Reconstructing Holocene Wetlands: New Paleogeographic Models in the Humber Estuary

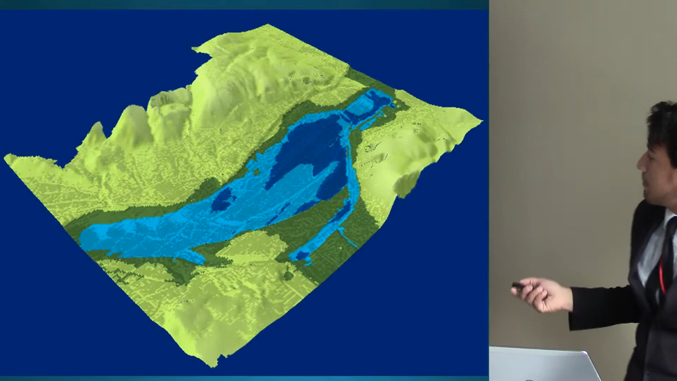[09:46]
Okay, here are some of the models that I produced very recently, actually. This was the 4.5 landscape.
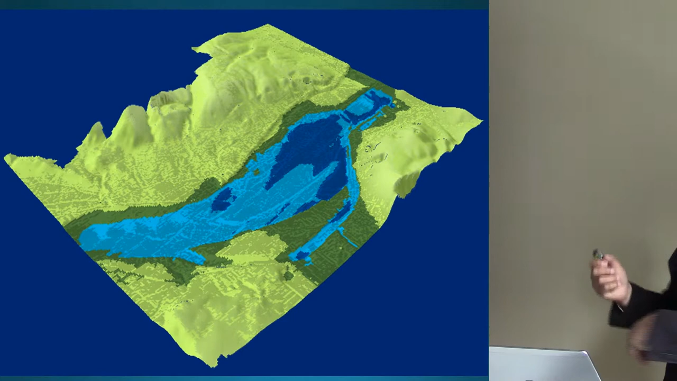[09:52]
Based, this was done with ArcScene, and here's the southern wilderness around 5,000 as well.
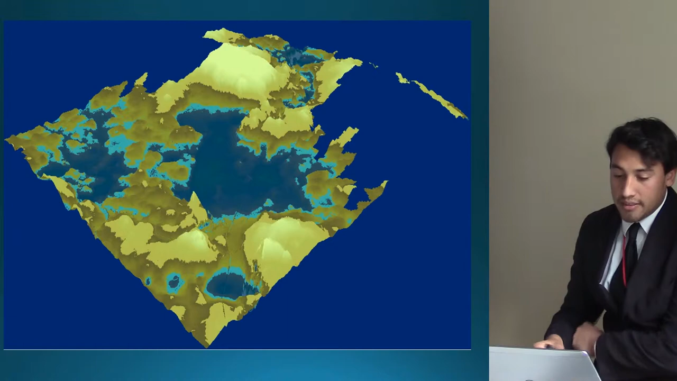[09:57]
And we can see that we have
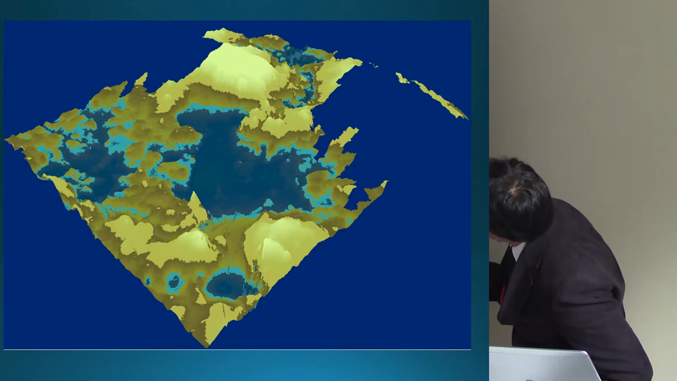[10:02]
successfully placed the mirror locations based on these rising sea level models and the GIA itself.
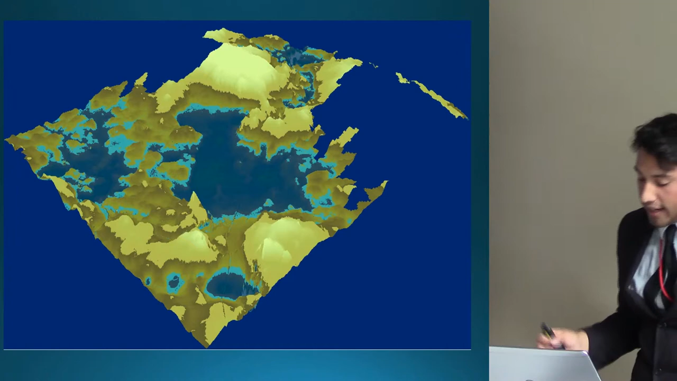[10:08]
So, from this From this, we were actually able to calculate rates of inundation,